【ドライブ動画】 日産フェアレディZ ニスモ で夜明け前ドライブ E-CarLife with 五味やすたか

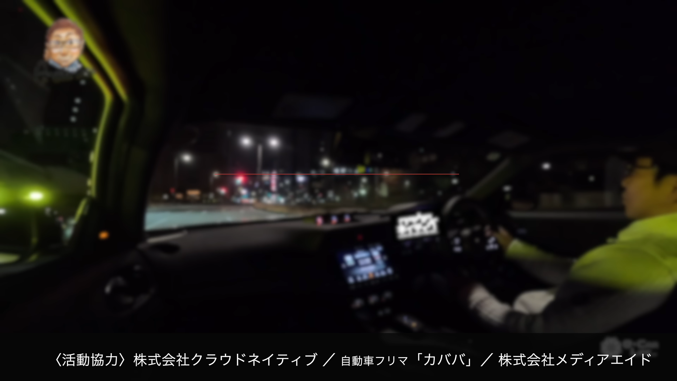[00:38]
今日 GoPro です。 GoPro で撮っております。ちょっと今後ね、いろいろ機材も変えてってみようかな。
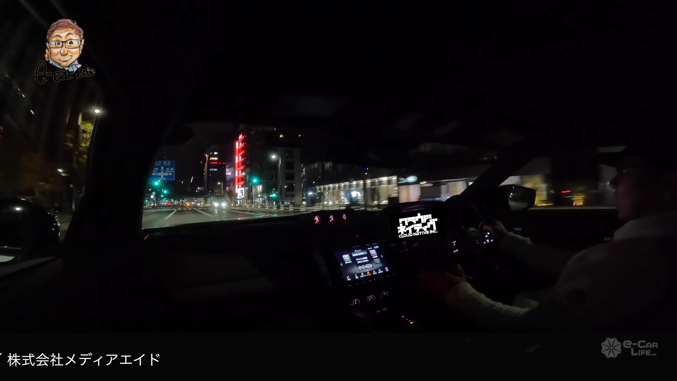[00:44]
まあ今声が震えたでしょ。声が震えるので、それ相応な乗り心地というのかな、乗り味です。さあもう銀座の街も寝ております。
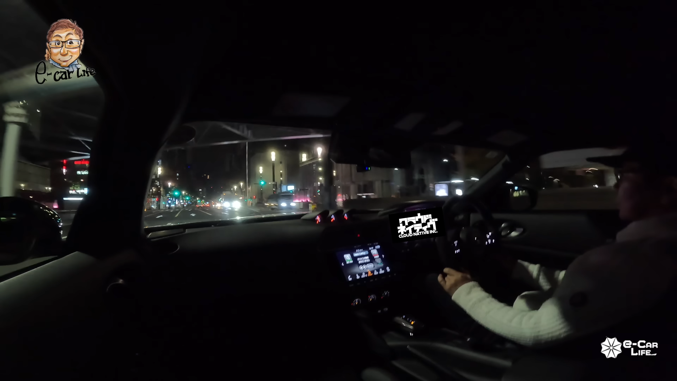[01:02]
全然ネオンが光ってないね。あれ？これこっちか。ネオンが光ってたら相当かっこいいですけど、さあタイヤの音は結構ゴロゴロくる。さあここ銀座4丁目です。ここ日産ギャラリーです。ここ今何置いてあるんだろう、今日産ギャラリーは。はい、ありましたね。
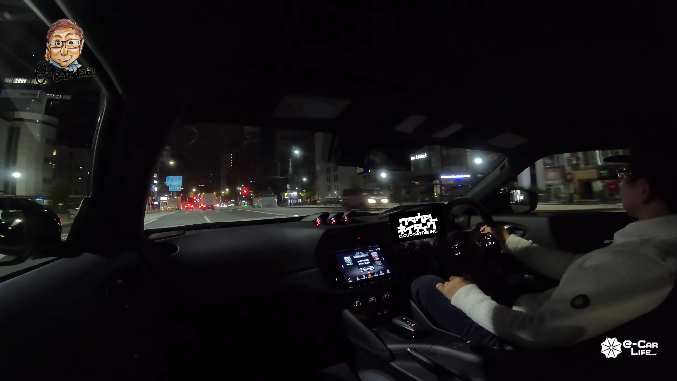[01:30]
さあそして三井ガーデンホテルの下に、メルセデスの AMG かな、はい、マイバッハか、マイバッハショールームかな、はい、何せよメルセデスが入っております。まあフェアレディ Z といえばというところで、もうこの3連メーターですよ。まあバッテリーの今ボルテージ 14V ぐらいなのかな、うん、で下級圧も出ているし、
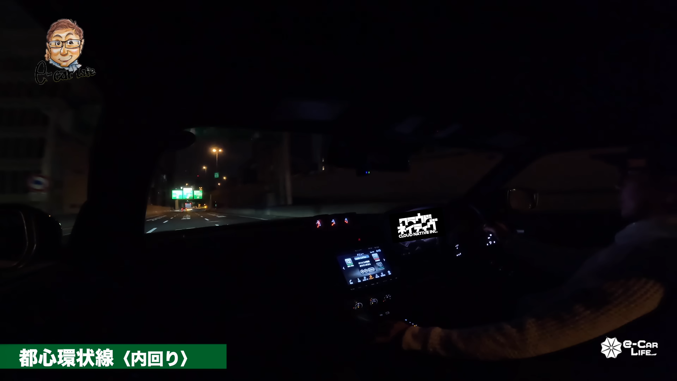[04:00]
さあここ何ジャンクションでしたっけ、江戸橋ジャンクションだ。江戸橋ジャンクションから今日は右にそれて行きましょう。さあスポーツプラス、いや硬い硬い、絶対硬い、スポーツプラス。はい、
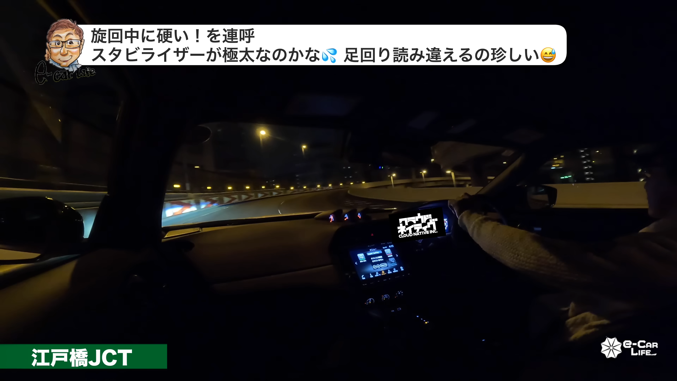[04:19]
さあほんとね、昔はね、ほらこれ首都高が今一番空いてるのは、今もうね朝方の車が、早朝車が走り出してますけれども、だいたい4時ちょっと前ぐらい、3時半ぐらいからが一番首都高は空きますかね、今で言うと。うん、 2時ぐらいだとねまだ結構走ってるんですよ。
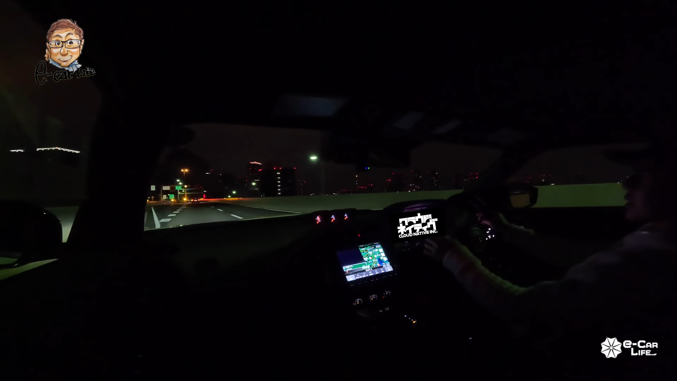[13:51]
レインボーブリッジから渡ってきた時にちょっと一瞬だけ入ってみます。ここね、出口と入り口が結構、ここほんと速度しっかり落とした方がいいです。でもうこの短距離でもってグワーンって地上まで降りていくようなそういう道筋なので、すげえです。この勾配が下るときはいいけど、登るときはね、そっか、地上までは降りないんだね。
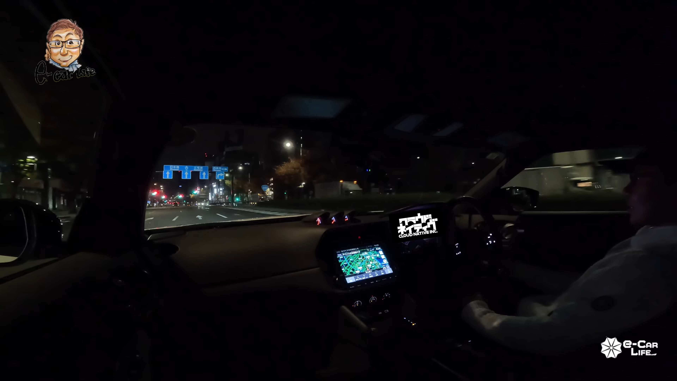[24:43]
ちょっと左行きますか。このまままっすぐ行くと勝手に、どこに着くかというと、もうホンダの本社青山1丁目であるとか4丁目であるとかで、その先は赤坂から、っていう、まあそういう感じですかね。まあ今度行きます。ロエベでかいしょ。はい、ここ、
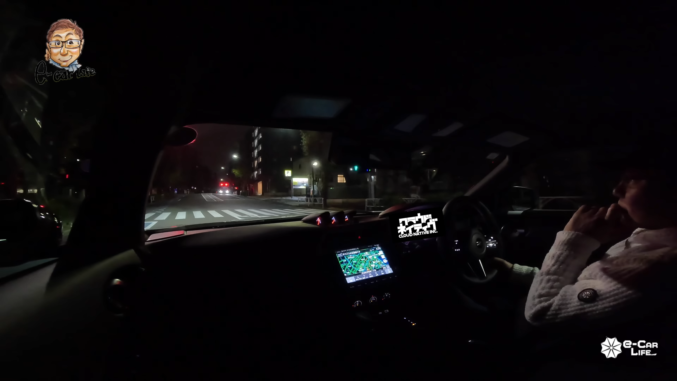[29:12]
あんまり意識したことなかったけど、あそこ今駅があったけど、明治神宮だから皇族の方だけが使える駅とかあるの。え、だって原宿の横って何、渋谷でしょ、それ向こうでしょ、原宿のこっちは、え、千駄ヶ谷、 あれ？あの駅って何今の？ちょっとわかんない。
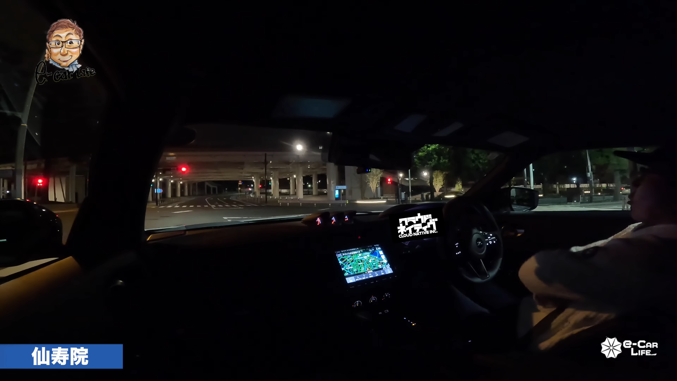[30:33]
やっぱここはね、来ていつも思う、あんま通りたくないな、ここ。うん、うん、なんかそういう感触があります。さあ、前は国立競技場です。もうオリンピックのメイン会場ですね、が左手です。で右手は高級マンションです。おー、国立競技場、夜でも